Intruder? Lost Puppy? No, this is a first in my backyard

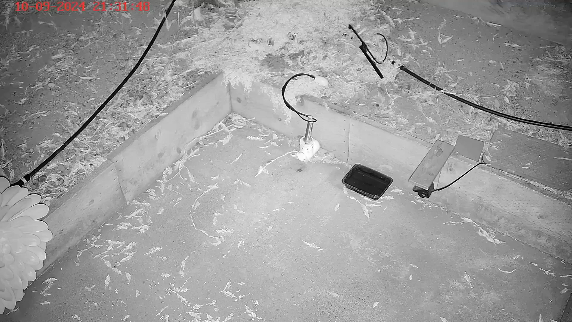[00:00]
well hello everybody there's always a first for everything right and tonight was no exception this is I believe it's Wednesday night and it's about 930 at night not very late and I'm completely oblivious as far as what's happening outside right now but you can hear it there's something in the ivy in my in the adjacent lot it's a school next door there's a whole bunch of ivy there's a chain-link fence between me and this lot and there's clearly something that's that's in there
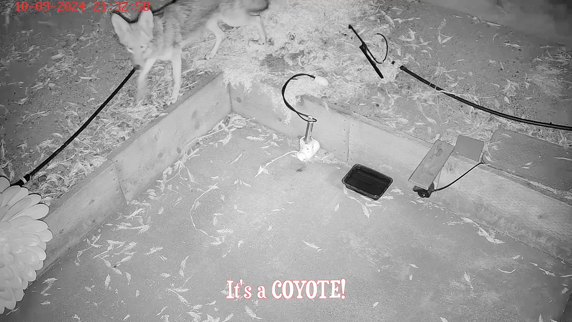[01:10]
my friends for the first time in my yard that I know of so things are dry around here I've heard about coyotes being in neighborhoods eating cats and small dogs that kind of thing so now it's on my yard I wish I had
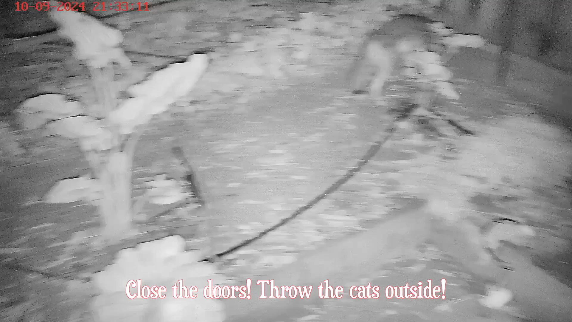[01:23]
a rat or a squirrel to feed him but unfortunately I don't so at this point I know that my sliding glass door is open but my screen door is closed but I don't want him coming through there in case he decides to see what's inside so I'm going to get up and I run over to the sliding glass door I'm going to slam it you're going to hear it slam in just a second and at that point Mr.
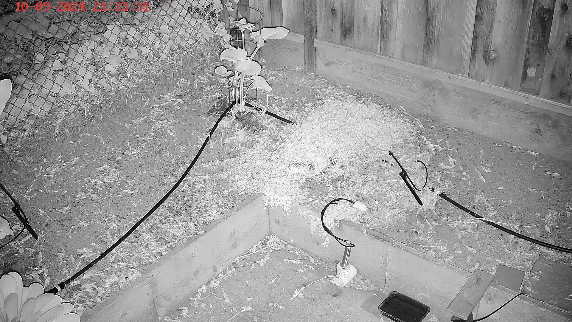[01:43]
Coyote will run towards this fence there's a sliding glass door closing and there's Mr. Coyote just running over the fence and jumping over like it's nothing anyway that was an interesting night until next time bye